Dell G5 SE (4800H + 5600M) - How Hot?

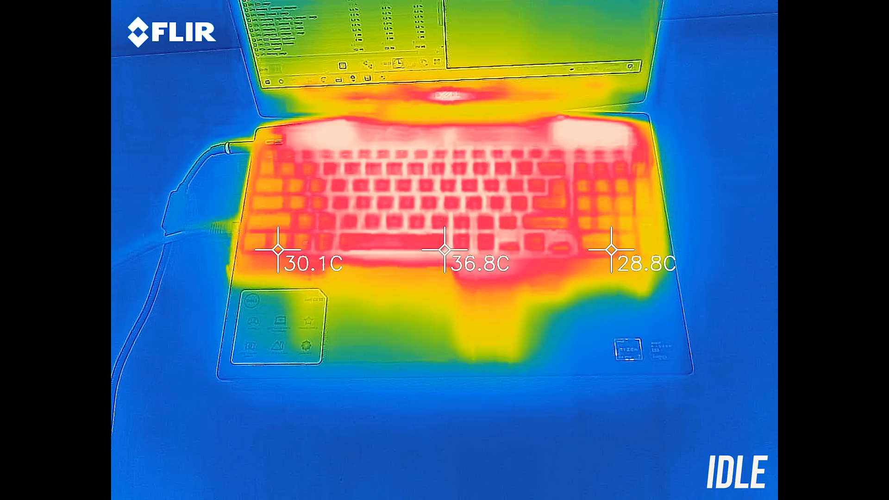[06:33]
As for the external temperatures where you'll actually be putting your hands, at idle it was on the warmer side compared to others, but it was only a little warm to the touch. At idle with high performance mode it's much cooler, but it's also much louder due to the increased fan speed.
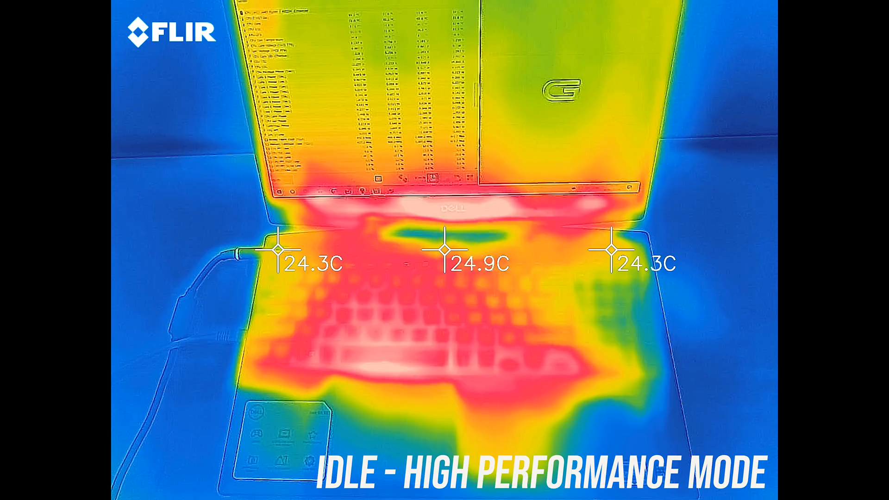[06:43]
With the stress test running at stock,
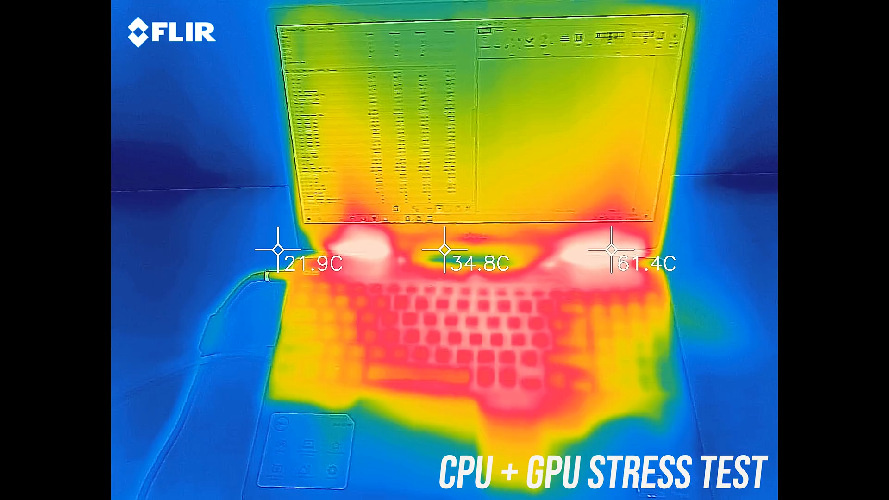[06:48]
the center of the keyboard gets to 50 degrees and it felt fairly warm, but not hot.
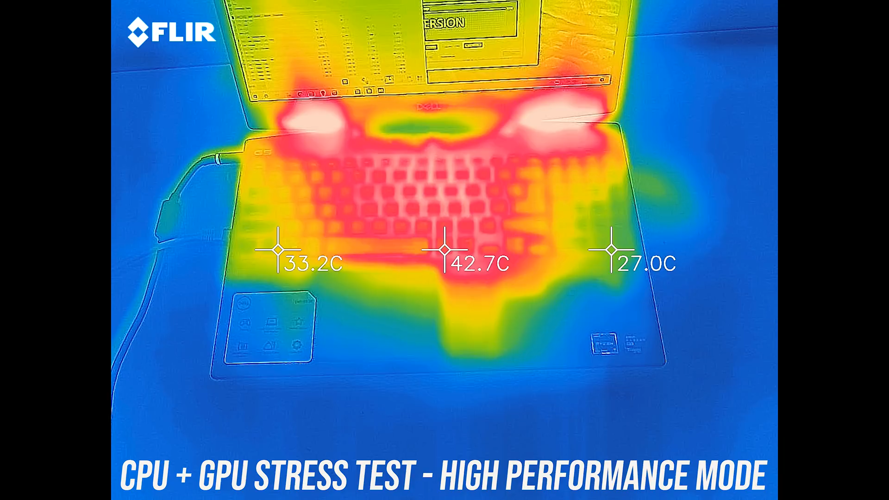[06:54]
It was similar in high performance mode with faster fan speeds, which makes sense given this hardly affected the internal temperatures as we saw earlier. And note the hot spots on the bottom of the screen, I wouldn't say the screen is blocking the air exhaust vents,